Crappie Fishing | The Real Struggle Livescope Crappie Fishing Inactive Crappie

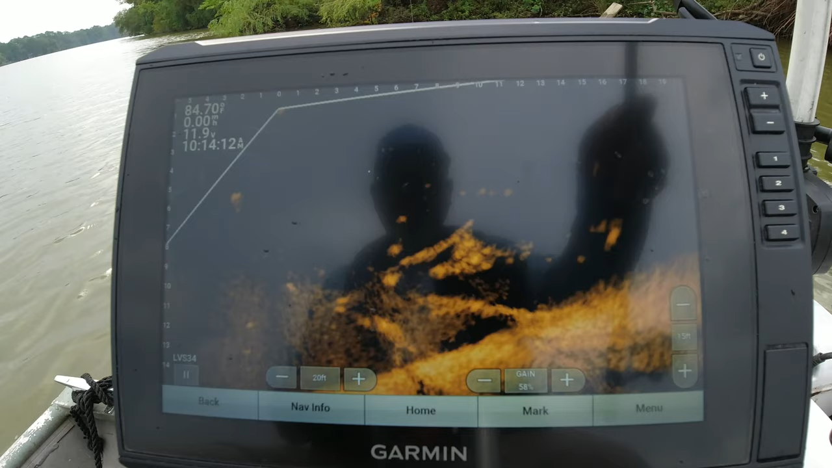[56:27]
On screen: water 84.70°F
little bitty guy, bodyguard, come out of there. We don't want the bodyguard.
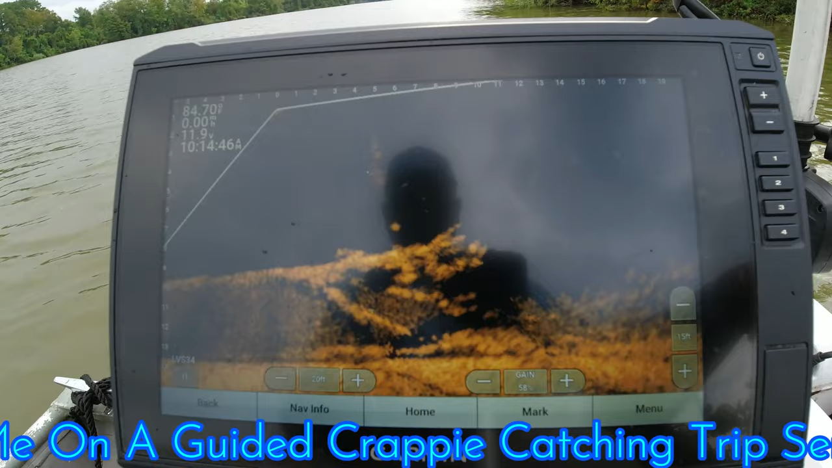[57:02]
and sometimes certain areas of a lake, these fish will just be dormant.
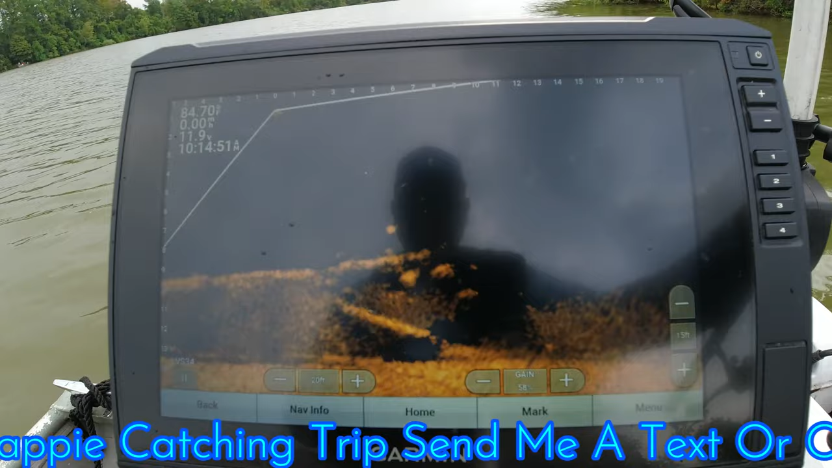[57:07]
You have to really, really, you know, upset them to make them bite.
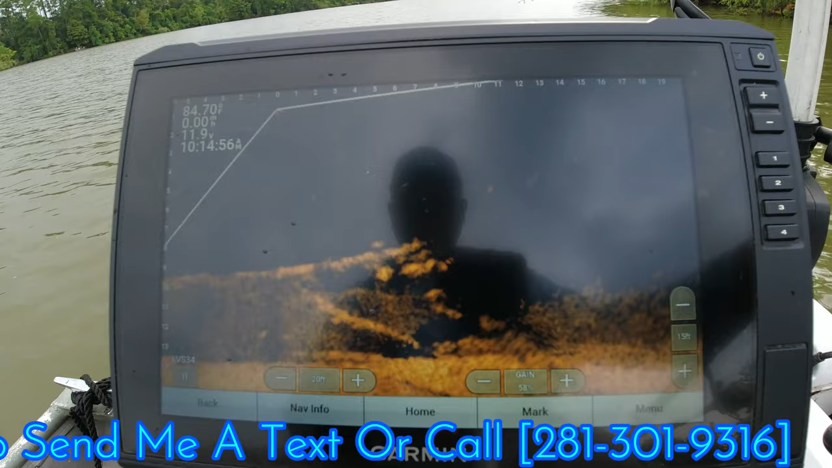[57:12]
A lot of times when I see them stuck under the structure as they are on this day,
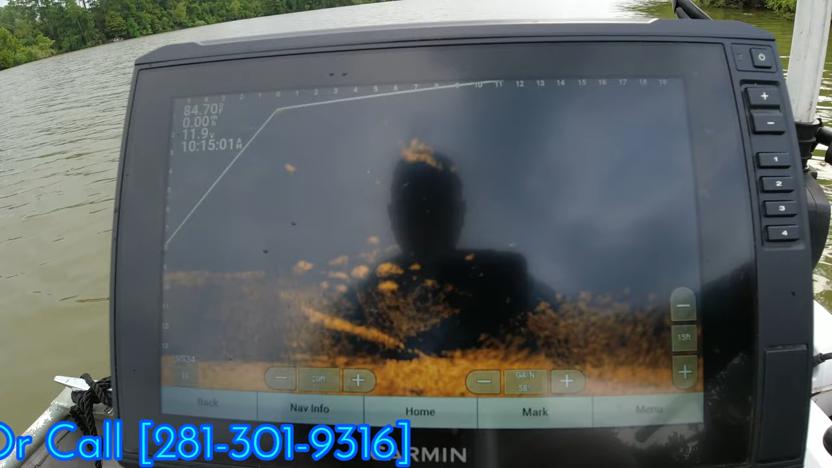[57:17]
a lot of times if you get that jig in their space, they'll hit it pretty aggressively just to get it away from them. But they didn't seem to want to do that on this day. Another thing that I've been trying to do is change depths. You'll notice here in a minute I'll go deeper, I go shallower, just to see how their attitudes are in that different depth. You know, a lot of times just changing depths of water will help find aggressive fish.
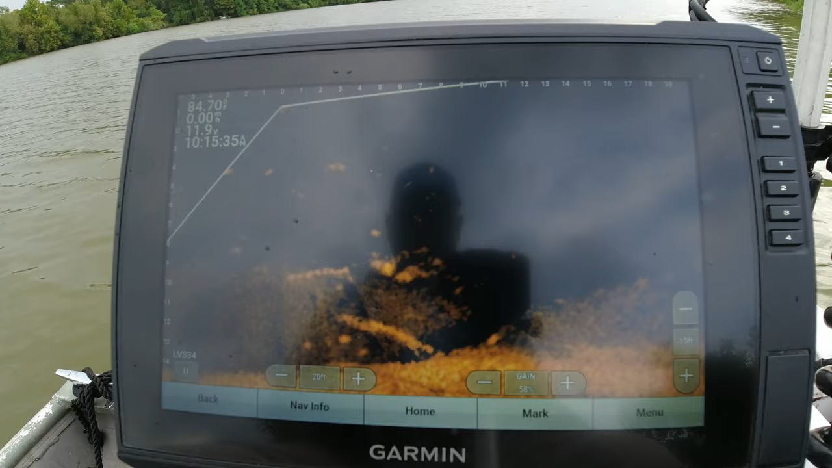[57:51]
On screen: water 84.70°F
Just another little tail nip. Just saying, get out of here. I don't want to eat you. Get out of here.
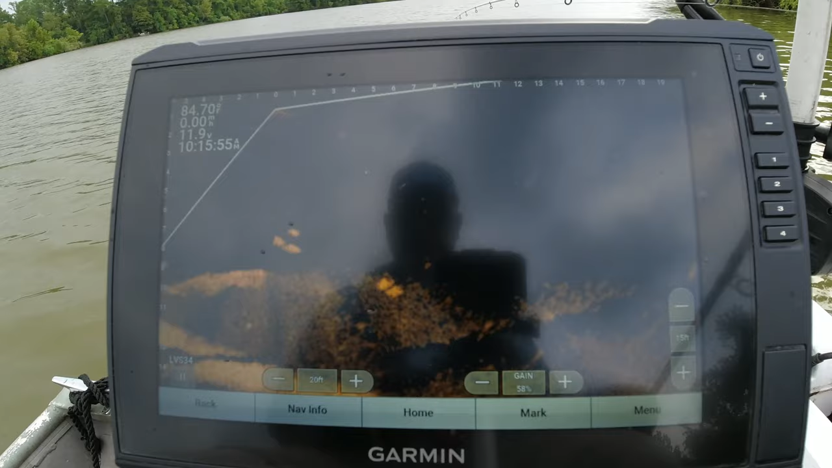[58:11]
On screen: water 84.70°F
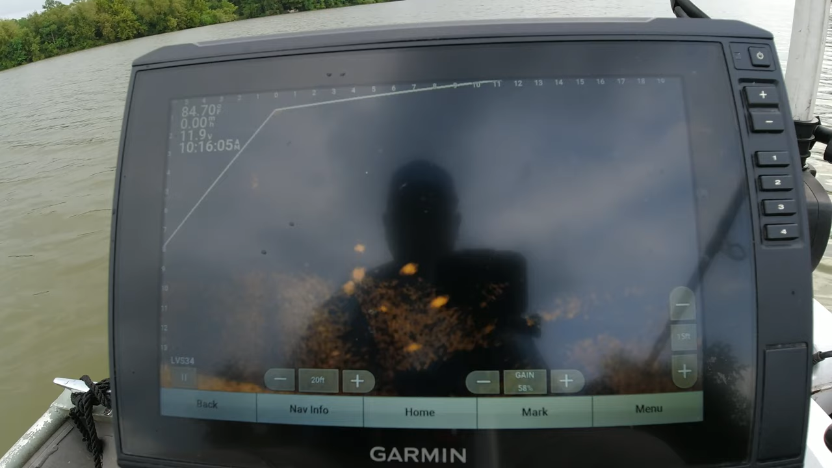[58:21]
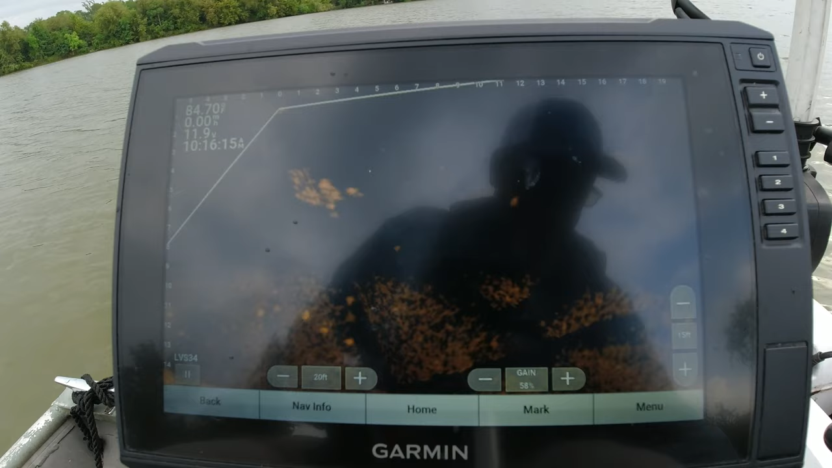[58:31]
Well, on to the next. Alright, here we go on the next little pile. Got a few fish on it. And the back is up. I went past it just a little bit. Like some decent fish there. Lots of bait above them. So I'll bust my jig through the bait ball. Get down there and tap. Oh.
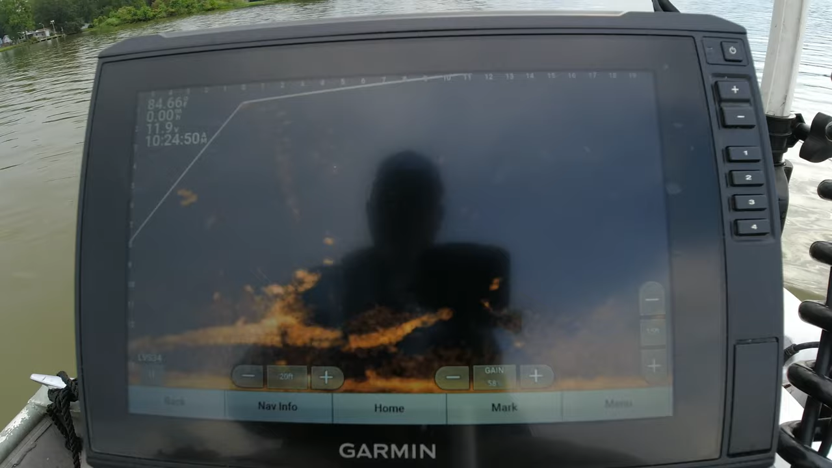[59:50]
He hit it too. I think they're just tail nipping it.
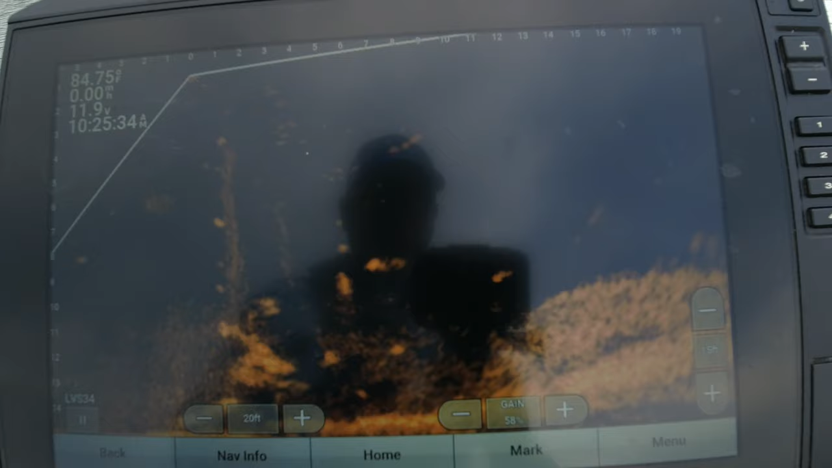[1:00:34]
There we go. That'd be a box fish.